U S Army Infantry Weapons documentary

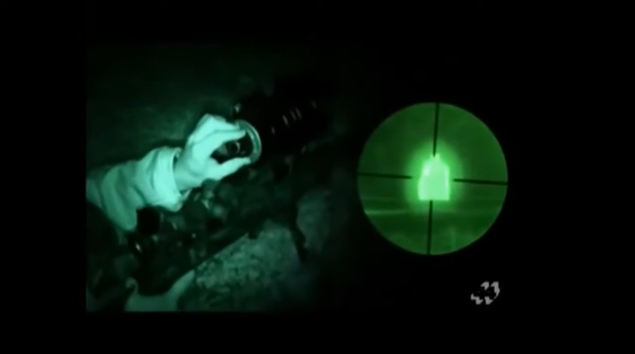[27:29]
The green image on the right is what the soldier sees through the goggles.
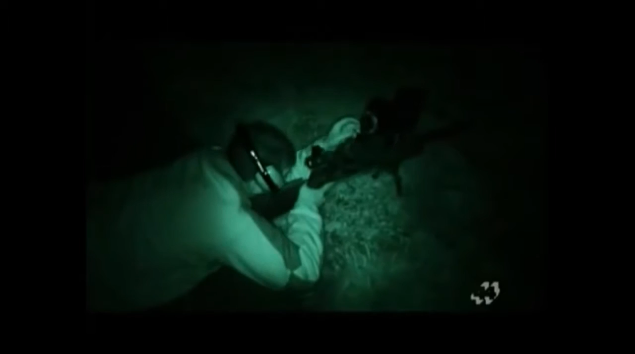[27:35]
Without them, the enemy sees this.